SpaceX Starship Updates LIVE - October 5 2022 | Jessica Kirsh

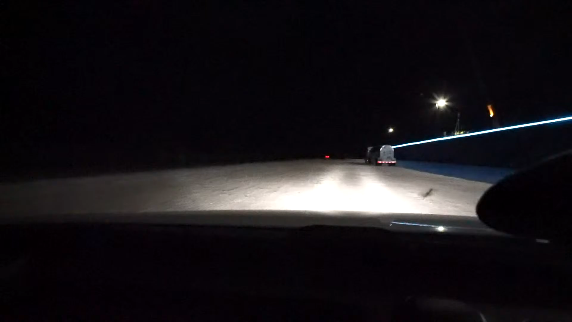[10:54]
you see them on the right hand side over here right there cool so what creep yeah cool see them it looks like they're lifting of sorts
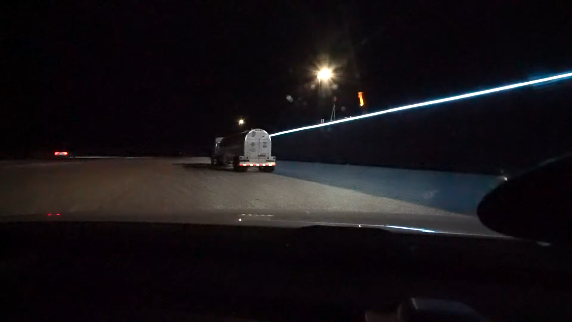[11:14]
that's a cool shot yeah i want to get out and take a picture that is really neat right there welcome to starbase everybody tessie all right we're gonna keep going i don't want to freak anybody out we are getting on the highway four and here we go and we're on